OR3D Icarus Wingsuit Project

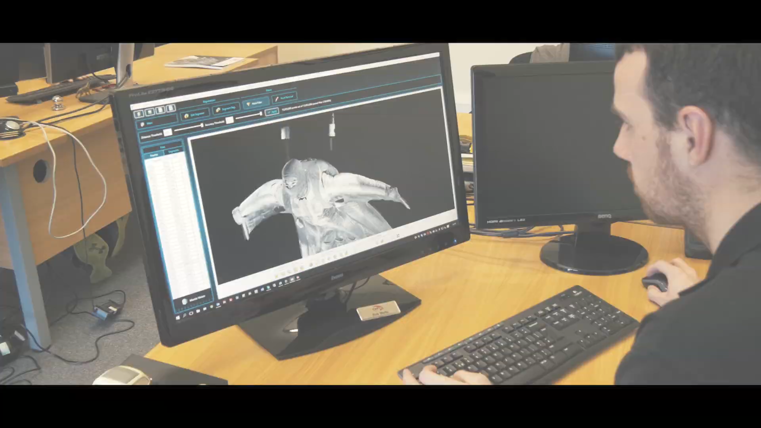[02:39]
So we're now looking at Mantis Vision Producer which is the software that puts
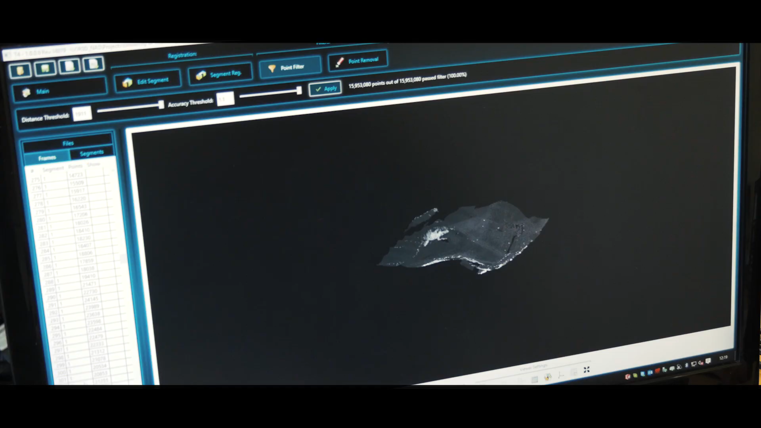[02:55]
that we captured during the actual scan and we will go through a process of quality checking them,
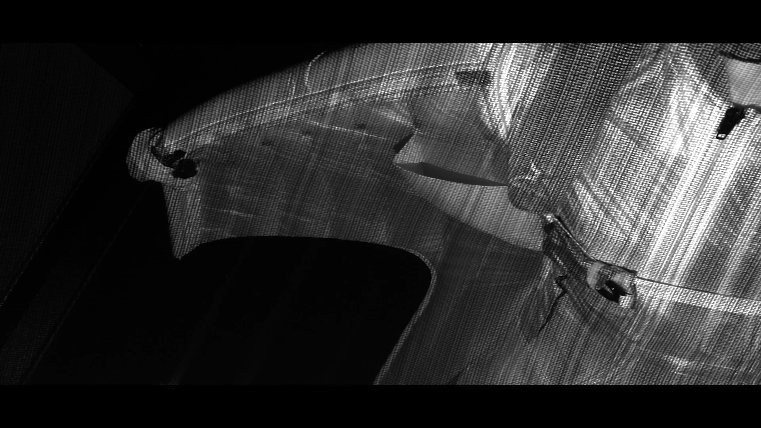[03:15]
What we can see in the actual shot is the various 3D points actually being captured in real time.
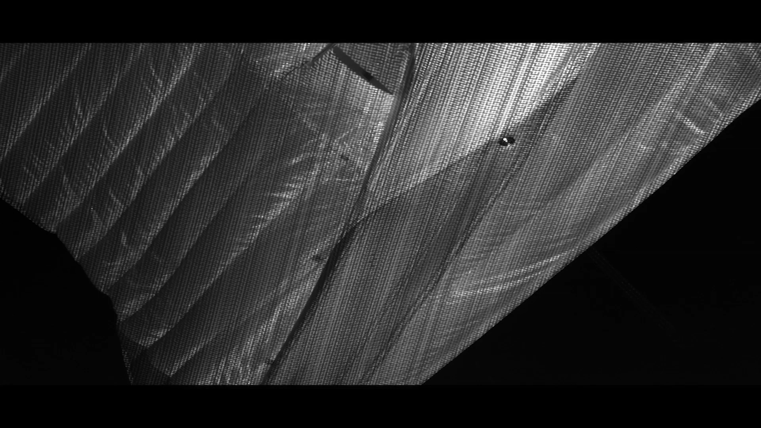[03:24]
The system then goes through and puts all those various points together in a registered point cloud and as it builds up so does the scan data into a unified model.
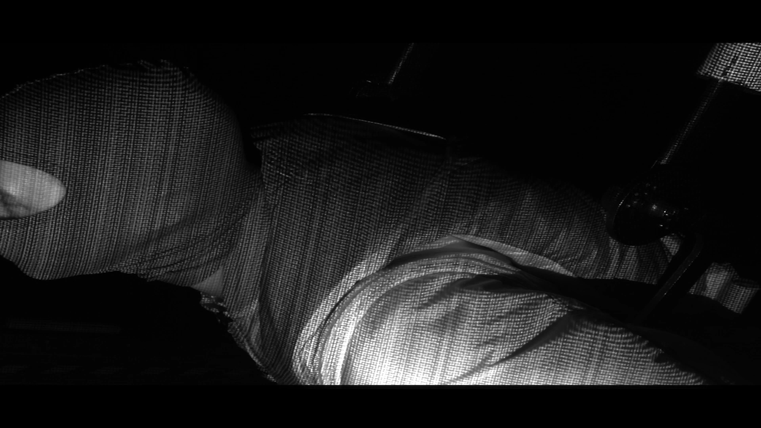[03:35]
So we're now looking at Geomagic Freeform Plus.
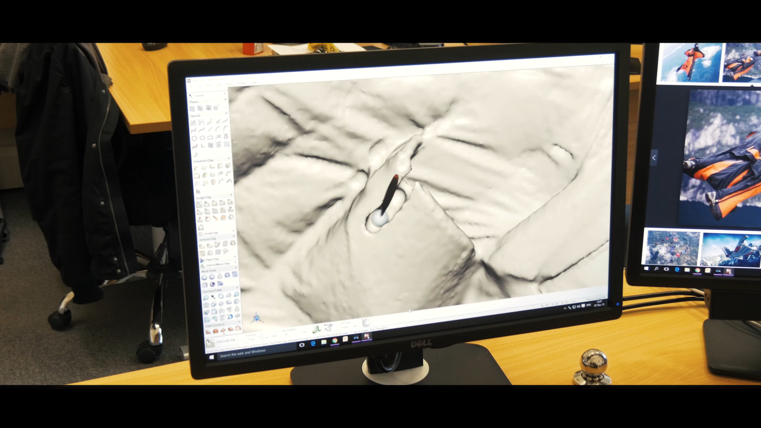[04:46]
So it's a very powerful application that provides a huge amount of design that is not possible using traditional CAD packages. So we've gone through all the processes from working with the scan data to
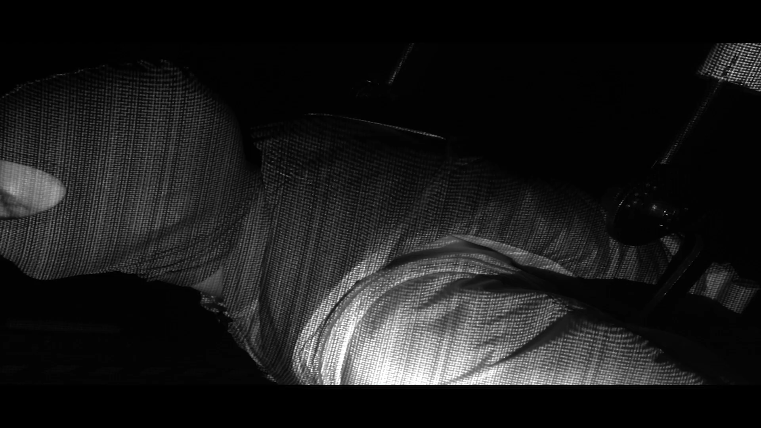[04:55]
creating that mesh model and then finally using
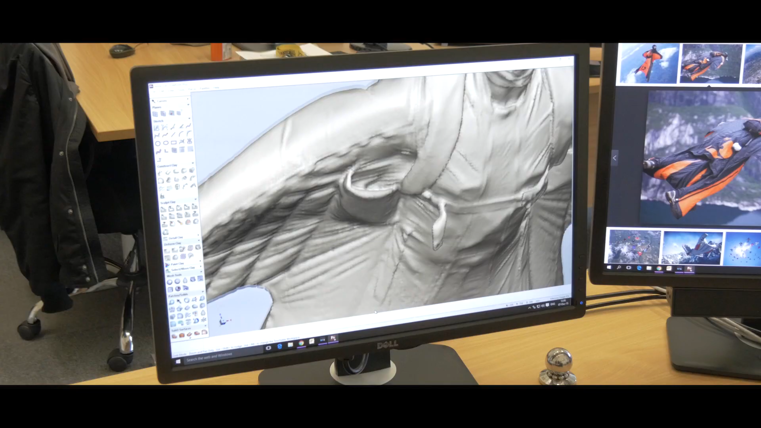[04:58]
Geomagic Freeform Plus to create a CAD model which will now pass on to Project Icarus.